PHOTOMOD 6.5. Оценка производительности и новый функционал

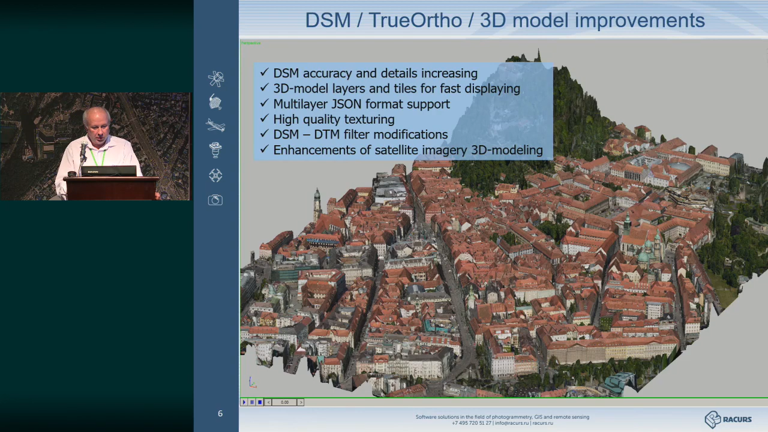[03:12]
И для дальнейшего также быстрого использования. Некоторые модификации фильтра DSM-DTM. Цифровой модели поверхности, цифровой модели рельеф. Также имеет место быть иллюстрация модели, 3D-модели,
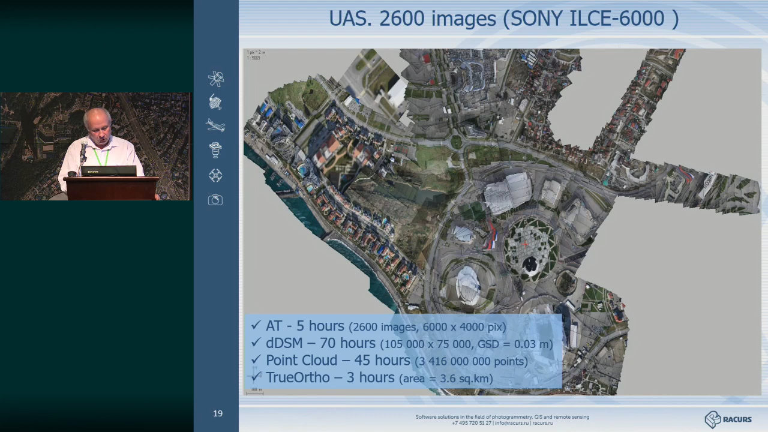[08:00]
В облаке точек, как мы видим, 3,5 миллиарда точек, 45 часов. Ну и Труорта 3 часа, незначительная часть по времени.
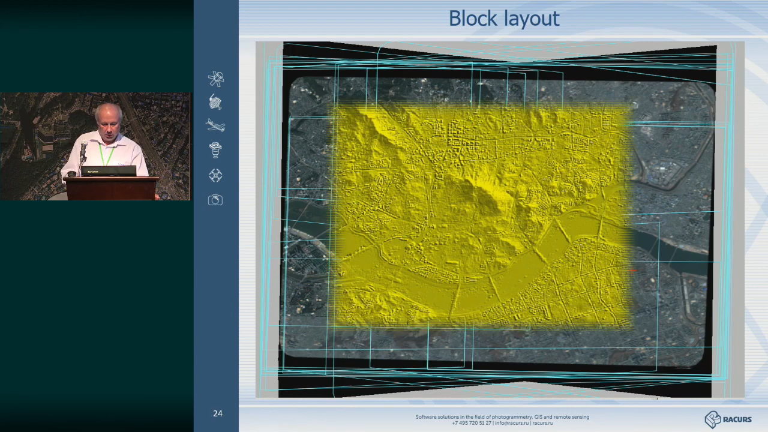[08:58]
Соответственно, вот мы видим финальные продукты. Ну и время здесь вполне себе резонное.